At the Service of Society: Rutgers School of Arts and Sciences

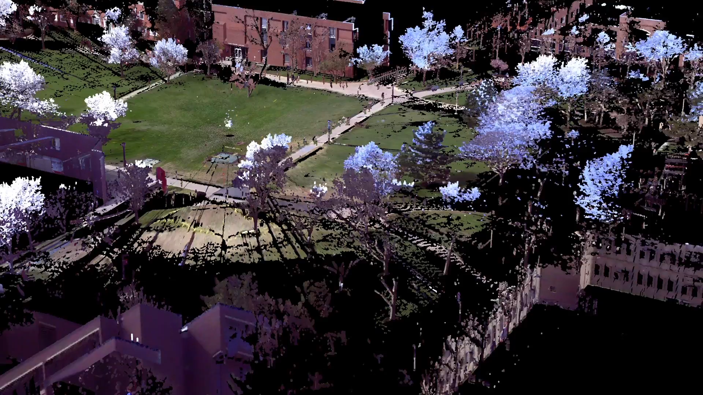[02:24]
The first step in this process is to use state-of-the-art LIDAR technology to reconstruct the entire Port Authority bus terminal.
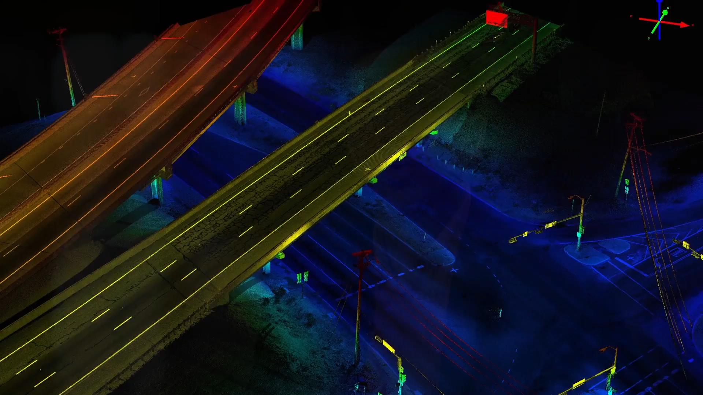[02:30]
We are then using advanced computer vision technology to be able to reconstruct the crowd.